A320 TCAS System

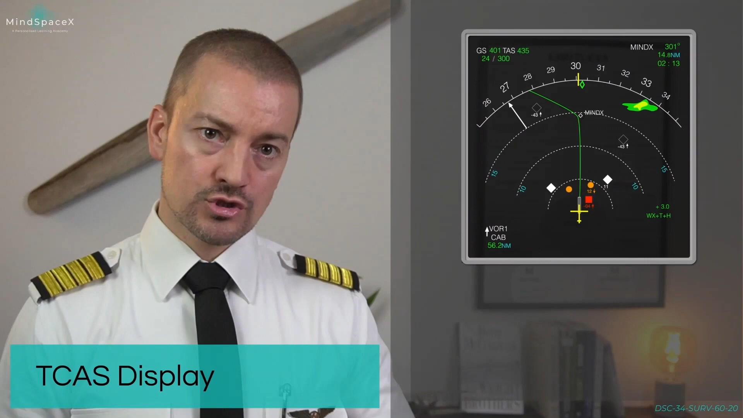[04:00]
Let's take a closer look at an ND display right here for the different kind of symbology you can see for traffic. The indications for traffic here will be irrespective of whether or not you have weather radar or terrain selected on the ND and will be available in all modes except plan mode.